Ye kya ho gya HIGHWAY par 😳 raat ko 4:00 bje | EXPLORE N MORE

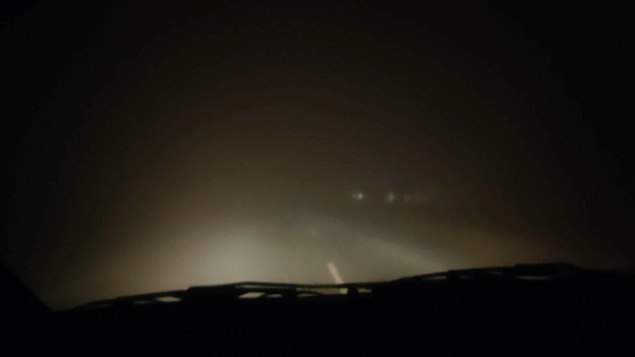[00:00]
हाँ मानो आगे वाली कार भी नहीं दिख रही बेटा।
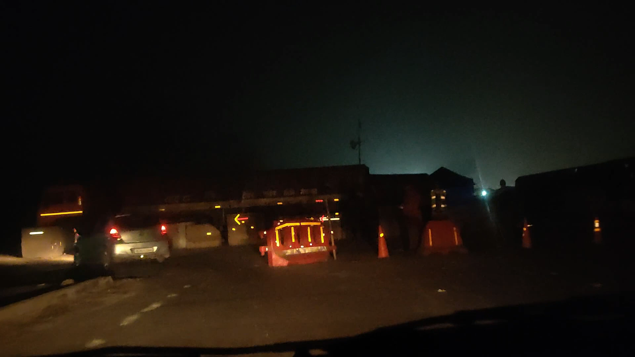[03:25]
अच्छा ये वहां आ गए हम, किसानों का धरना देखना बंद, बहुत झोपड़ियां देख बीच में।
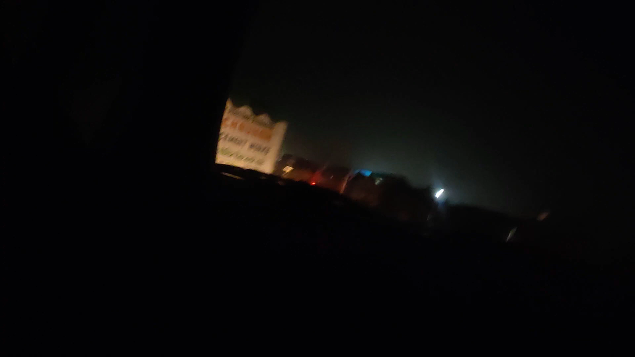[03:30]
ये देखो ना ये सारा किसानों का वो है ना, ये टेंट लगाए हुए ना ये
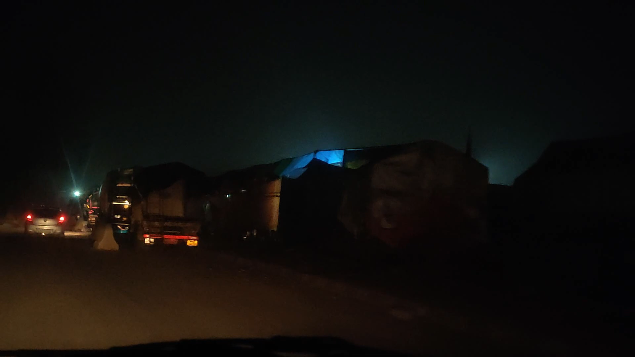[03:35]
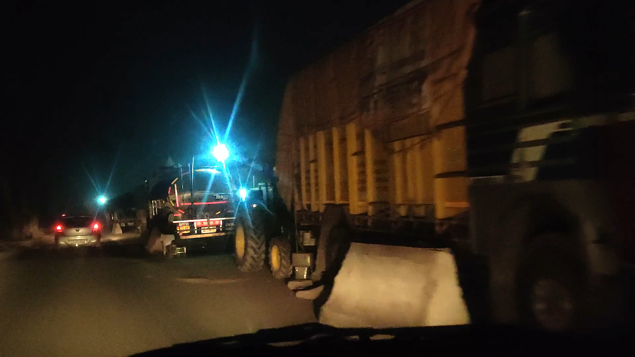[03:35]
बेचारे। ये देखो ये देखो ये देखो सारा ये टेंट लगे है ना,
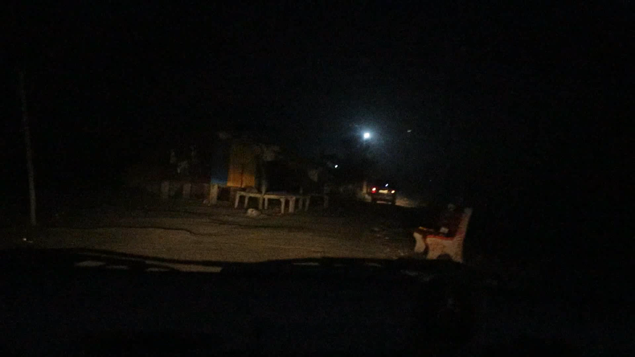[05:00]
दलदल है, दलदल है साइडों में।